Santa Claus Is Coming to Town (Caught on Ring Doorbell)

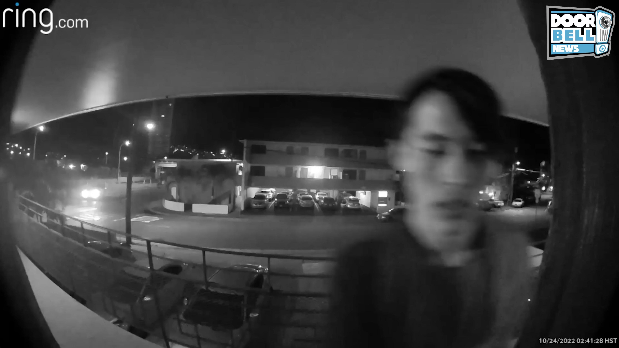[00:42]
Honolulu, Hawaii Check this guy out This guy says he's Santa Claus Knock knock, Santa Claus Is it okay if I come inside? Why you got your hood on back with Santa Claus? Get lost If you'd like to leave a message You can do it now Trying to use his hood as a mask Fife, Washington
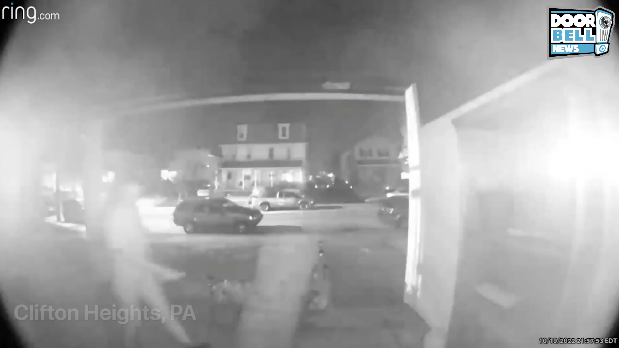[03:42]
Clifton Heights, Pennsylvania Check her out She's got a flashlight or something
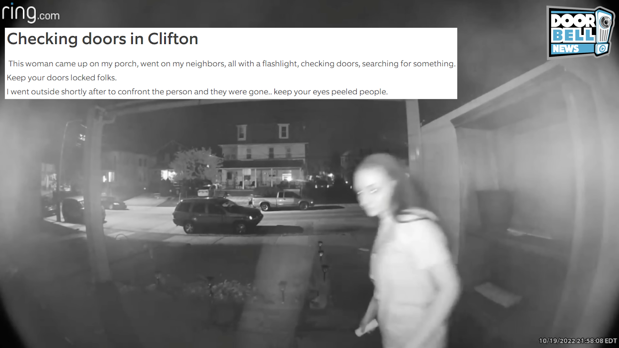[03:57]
Yeah, eyes are going like she's some sort of Halloween werewolf or something Yeah Be on the lookout for those Halloween tweakers
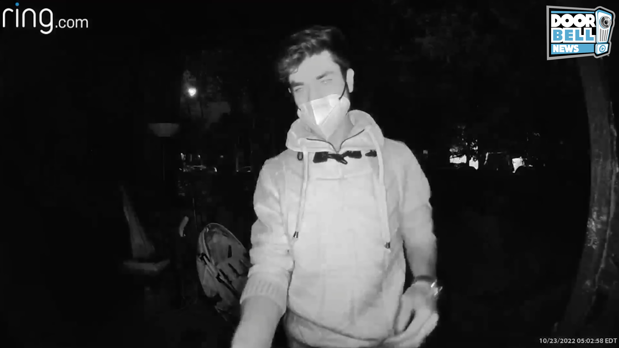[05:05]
Queens, New York We got a Halloween mail thief here Yeah,
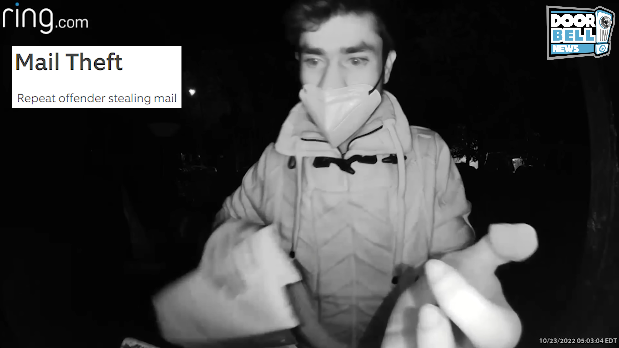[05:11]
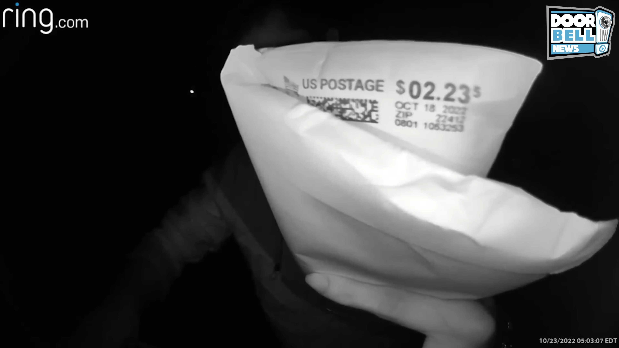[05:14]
he's trying to take all your Halloween cards Your credit cards Any mail or any type of information he can use to commit his identity theft
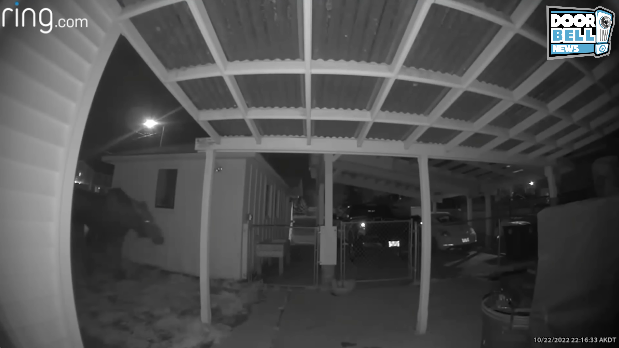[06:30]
Anchorage, Alaska Is that you Santa Claus?
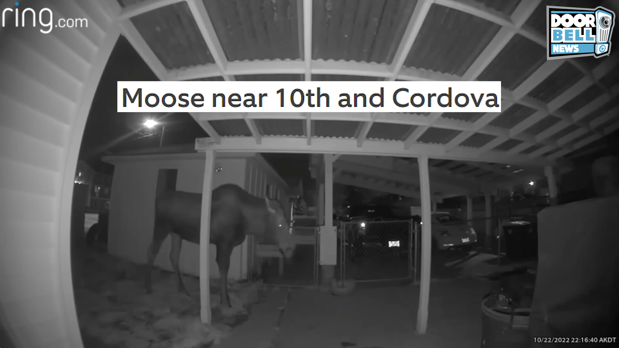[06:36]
Oh no, that's not Santa Claus That's just a moose Never know what you're going to see out in Acreage, Alaska